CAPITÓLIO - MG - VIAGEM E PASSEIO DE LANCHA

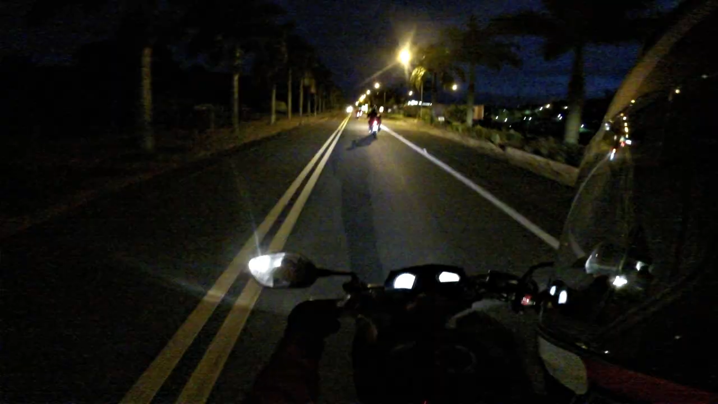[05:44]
Aí galera, estamos aqui em Green Cable, Cabo Verde. E ainda não amanheceu, ainda tá bem frio, cara.